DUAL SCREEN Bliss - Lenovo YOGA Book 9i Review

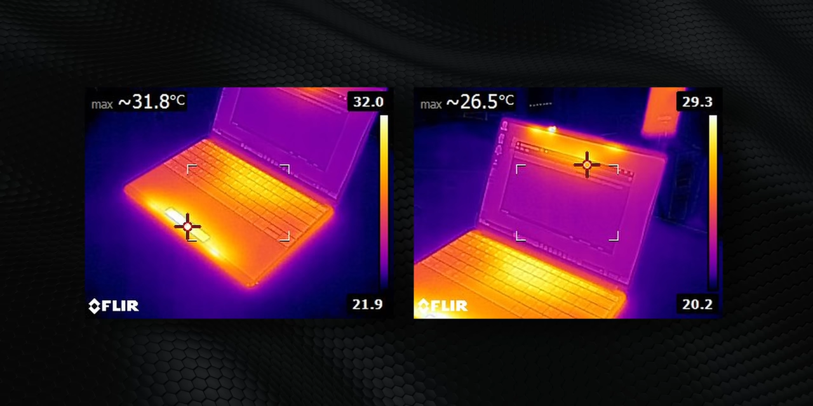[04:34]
it does get uncomfortable and you can see that with these surface temperatures but there's a quick fix you can simply take this external wireless keyboard that comes